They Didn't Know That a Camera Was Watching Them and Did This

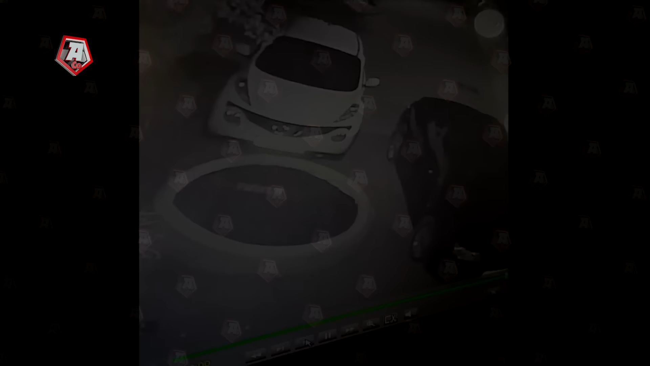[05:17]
It's okay to have a drink or two from time to time, but this guy is clearly hammered and is trying to get home. But there's a bunch of cars and a swimming pool on his way, and he wasn't prepared for such obstacles. Well, at least the swim in the pool might sober him up.